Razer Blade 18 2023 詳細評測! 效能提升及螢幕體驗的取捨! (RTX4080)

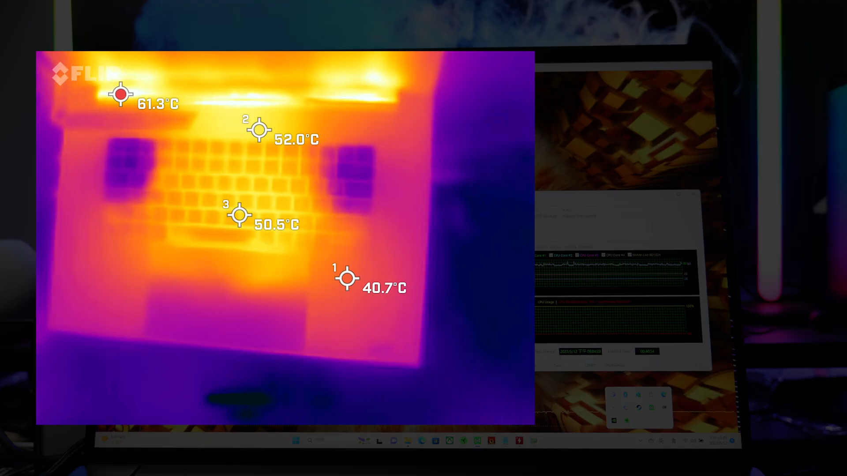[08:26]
On screen: max 61.3°C
面溫度摸上手都真的挺熱雙敲壓力測試下鍵盤頂部去到
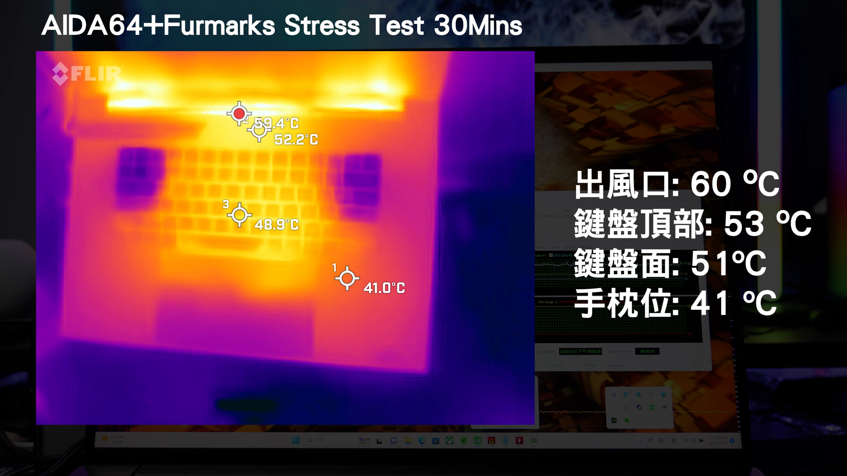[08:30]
50多度而鍵盤中間位都是40-50度摸落會比較熱至